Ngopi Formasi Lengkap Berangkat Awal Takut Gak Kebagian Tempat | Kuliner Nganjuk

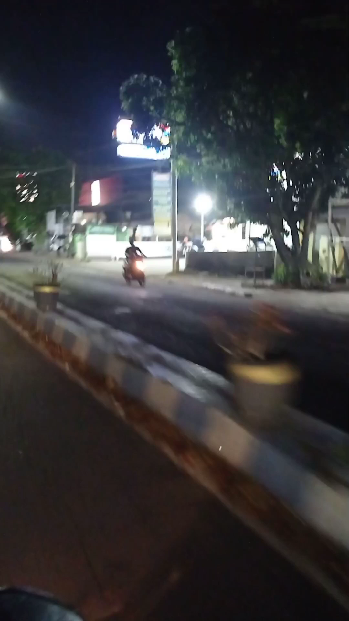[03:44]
sudah di jalan besar jalan raya jalan raya nganjuk ke diri ini jalanin dilalui lebih bis
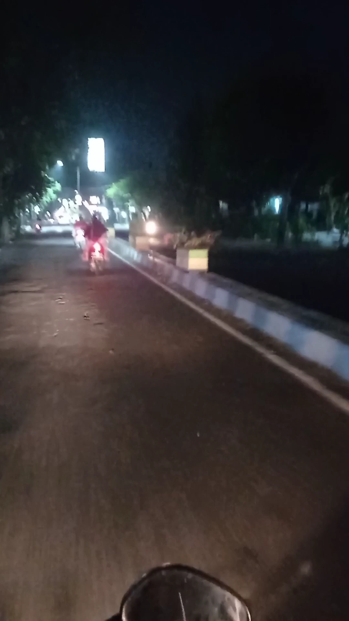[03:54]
bis kawan kita
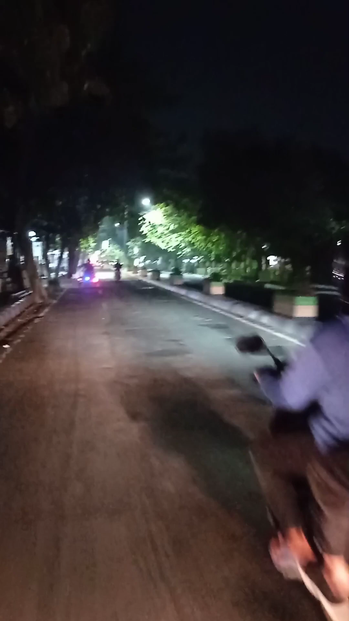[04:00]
lumayan rame ya meskipun tidak rame banget Oke kita sudah sampai sini mana nih udah deket dengan
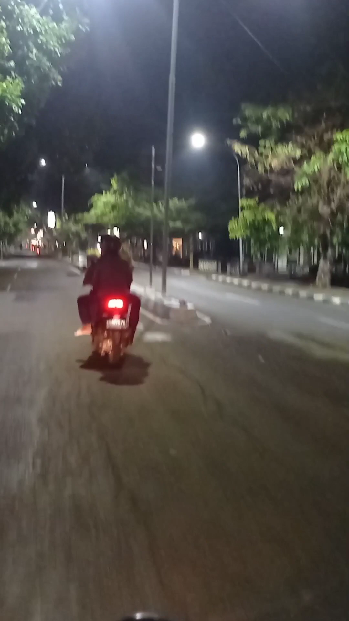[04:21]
udah deket di stadion ini ya stadion Anjuk kadang udah deket
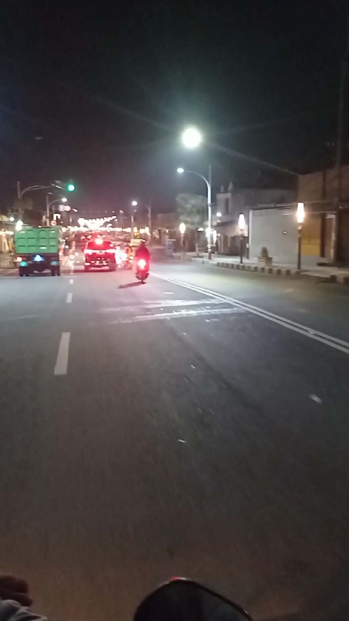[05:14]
berarti udah nggak nggak jauh lagi ya dari perempatan ploso itu nanti kita ke utara sekitar berapa ratus
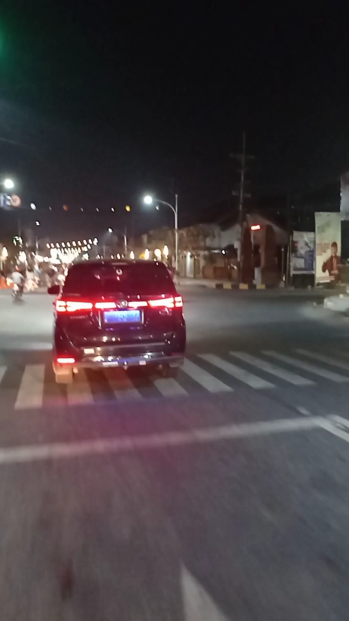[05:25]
meter ya ya setengah kiluan kan lah ya enggak enggak sampai enggak
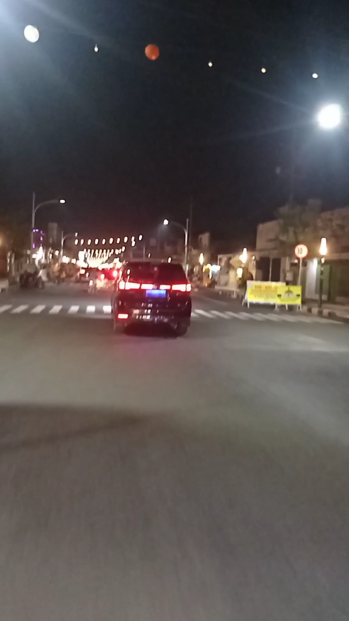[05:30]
sampai tamannya biji ya enggak sampai tempatnya ada di kiri jalan
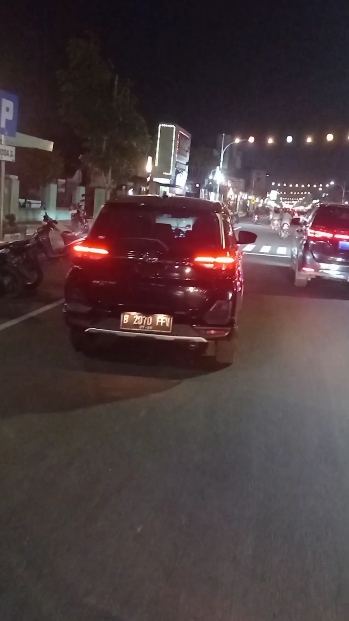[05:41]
jadinya pelan-pelan aja kita nggak nggak keburu sih
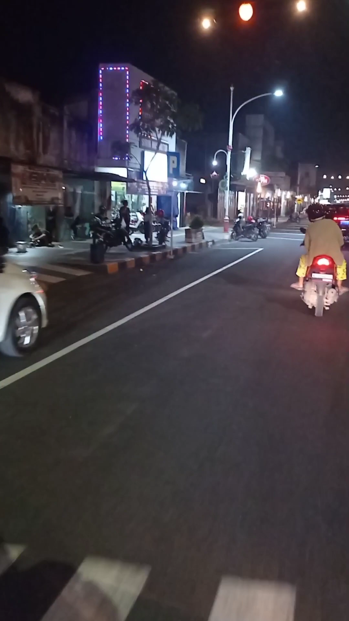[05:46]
kayak gitu ya tapi kalau terlalu nyantai kita nanti tempatnya enggak enggak ke bagian tempatnya terlalu
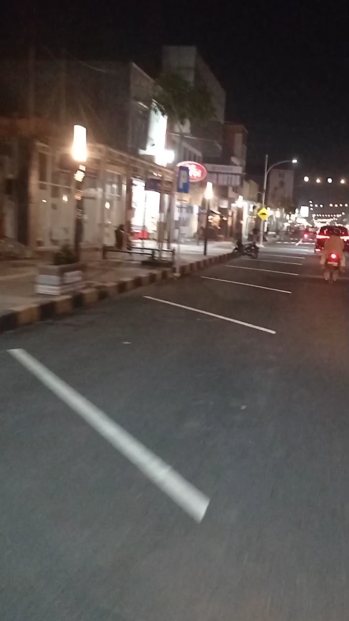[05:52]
ini lebih kangkeringan sih ya tempatnya itu rame jadi enggak enggak enggak pernah sepi nah disana di depan itu ya jadi enggak lama lagi kita sampai
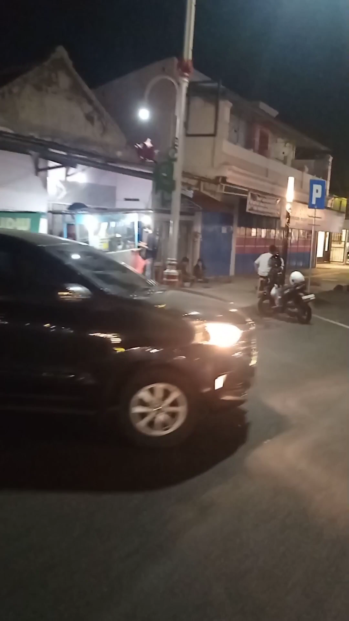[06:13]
di lokasi beneran
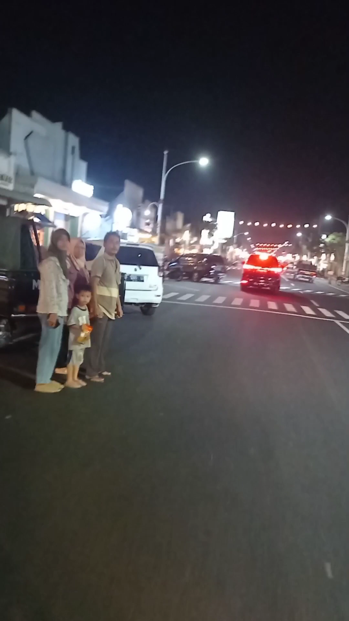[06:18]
enggak jauh dari perempatan ploso tadi sekitar 500 meter itu kan udah kelihatan ya
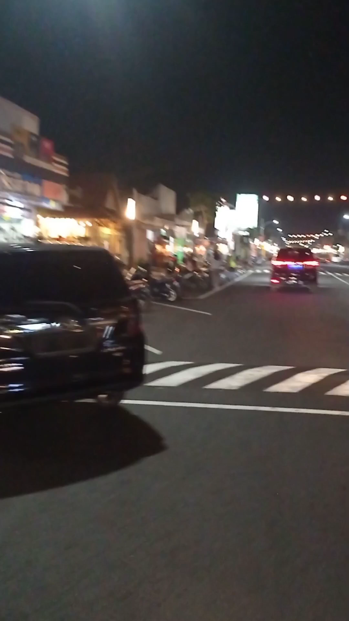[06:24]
oke kita sampai itu tempatnya nah kita parkir dulu kita nanti coba lihat